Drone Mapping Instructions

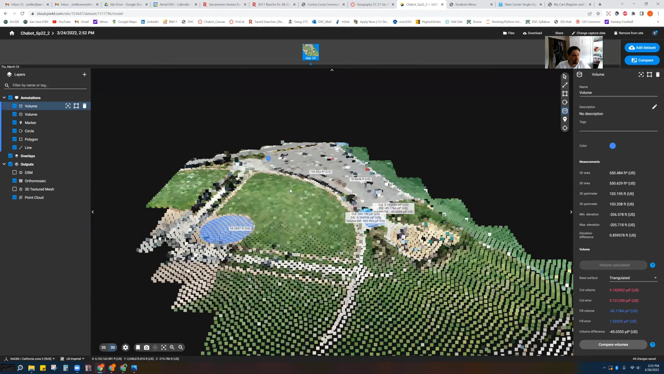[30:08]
It's going to give us the 3d render. Okay. Of our, um, data set.
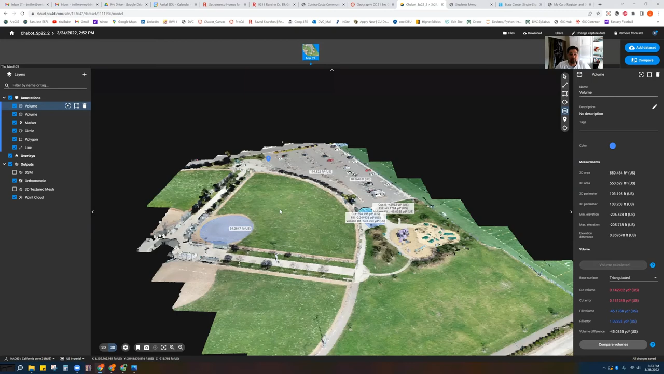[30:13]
So everything that we collected and, and give it a minute because, uh, it might take, you know, even based on the wifi speeds, mine's pretty fast, but it's, it's rendering, it's rendering kind of providing a high definition 3d model, uh, of, of, uh, of your data site of your site here.
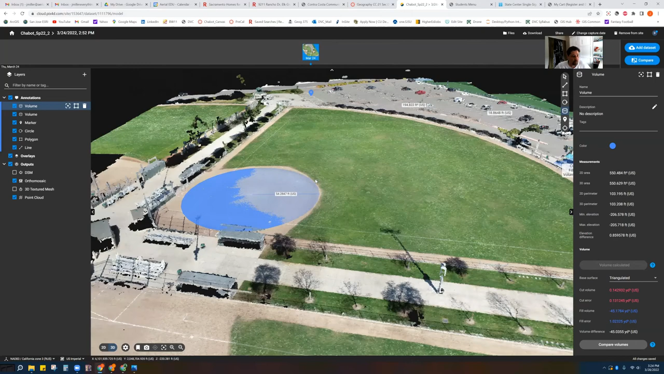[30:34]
So that's, what's happening here. You have what's called a point cloud, which is, um, just, uh, millions of actual little points that, um, create like almost like a scan 3d point, uh, scan 3d mass of this project site. And that's what we have here in real time looking at 3d. So you see with the right click of my mouse, I can kind of zoom things around in 3d space, which is really fun. Yeah.
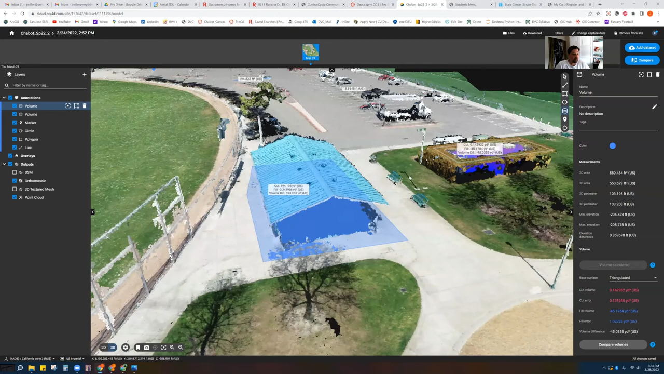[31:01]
And so here's the fill that I was talking about, or I'm sorry, here's the cut that I was talking about before where everything above my plane here on the ground in this case would be the roof here.
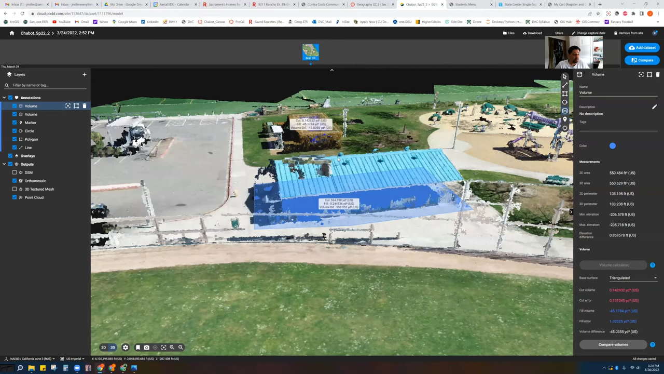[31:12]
I know that it's invisible, but imagine if you were kind of going straight up and then,
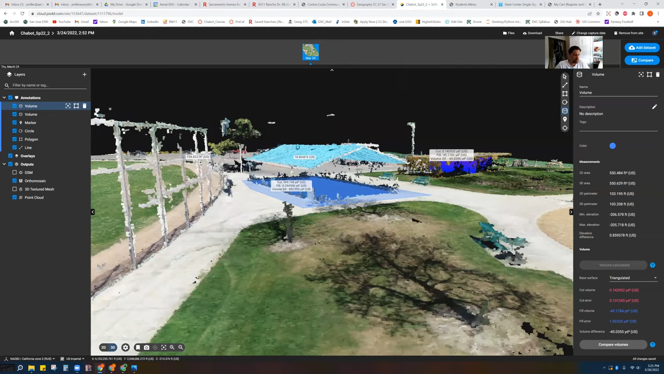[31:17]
um, calculating how much volume was in this building, you know, the sides of the building are missing.
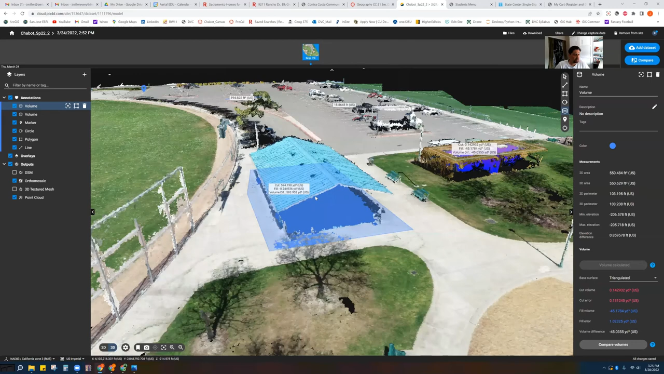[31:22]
Well, that's because we took overhead shots. Okay. It doesn't mean that it doesn't exist. Just means that sometimes when it comes to facades of things, sides of things, uh, you miss, you miss out on some of that.
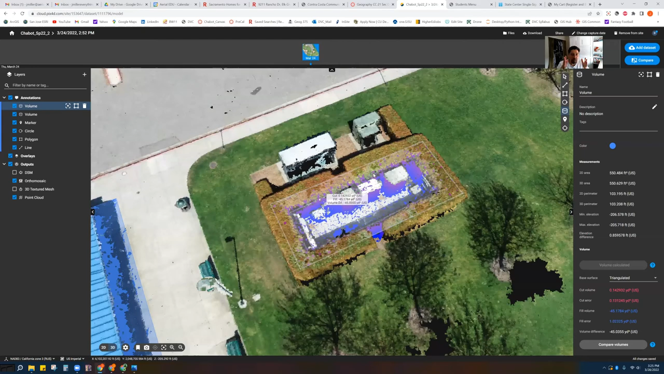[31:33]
There's techniques to, to, to work around that, but not necessarily important for this lesson. Now over here we did, uh, that one actually shows are pretty good,
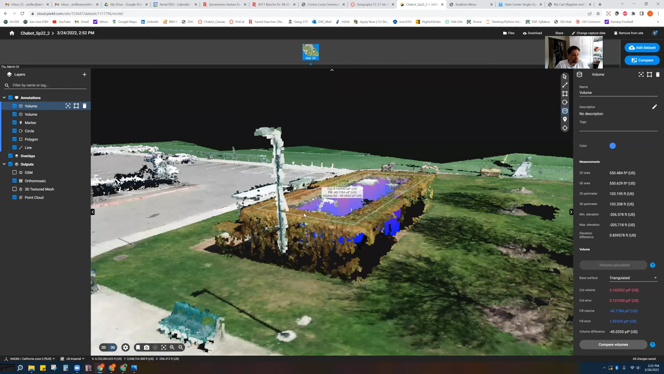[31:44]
but over here we did the plane on the top of the bushes like this. Okay.
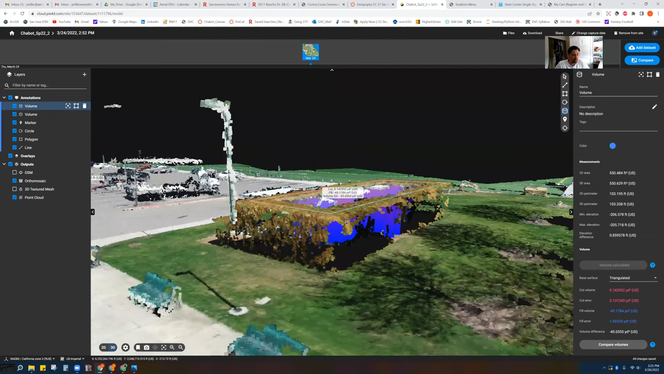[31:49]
And so what ended up happening was it took the fill volume. See, my fill is, uh, minus 45.
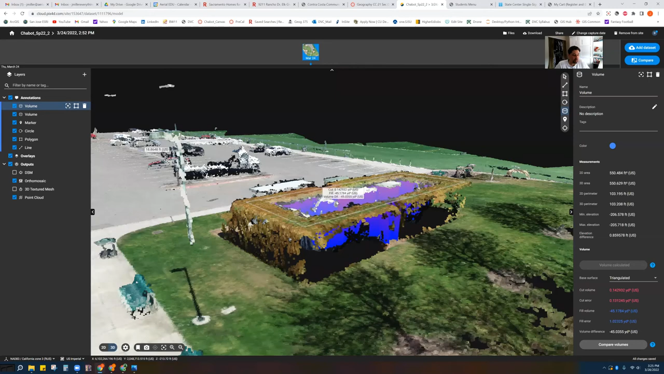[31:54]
So it took all the fill of this big hole here.
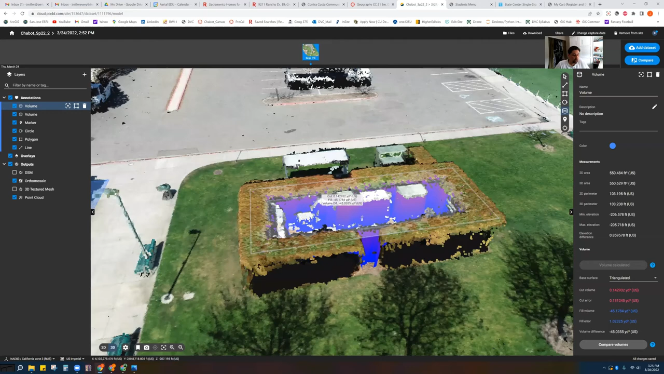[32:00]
This is a big hole because the bushes that are kind of the peak and it's some kind of cover for all this utility or trash cans or something like that. Right. Um, yeah. And you could come around here.
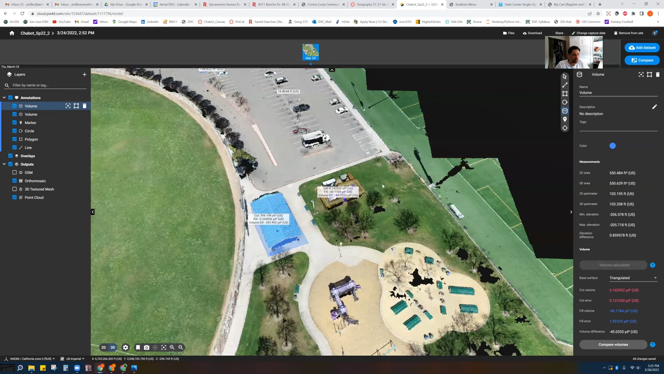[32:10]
I know, like I said, this is not, uh, an ideal like earthworks environment, but you can kind of try to simulate this stuff by coming around and measuring like truck cars and trucks or bushes and other buildings.